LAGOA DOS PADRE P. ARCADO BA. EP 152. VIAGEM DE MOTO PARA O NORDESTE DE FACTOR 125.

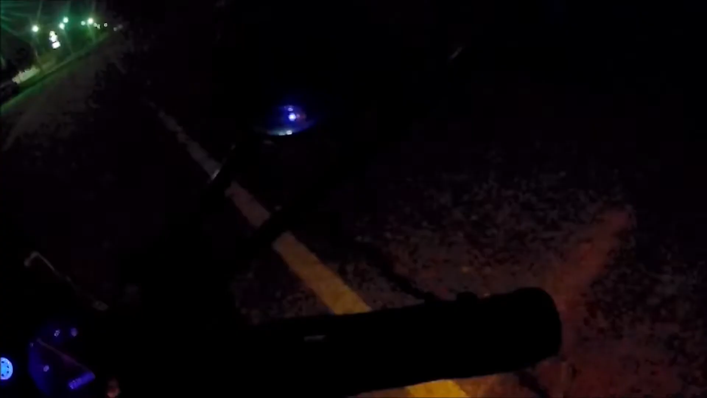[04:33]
É da entrada, né? Tem até um minuto. Vou dar uma pausada aqui, vou ficar por aqui mesmo. Casa das motos, ó. Petrobras.
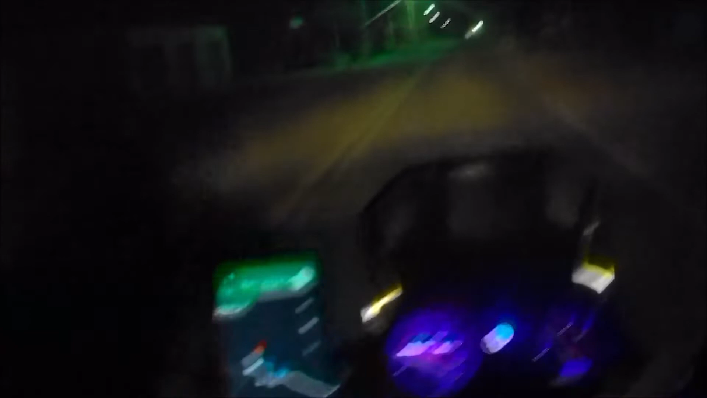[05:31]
9:03. É 9 horas chegamos. Na entrada da. Pra pousada. Preciso de pousada. Só não siga adiante porque isso vai com a estrada de chão. Pra outra cidade. Não ia seguir.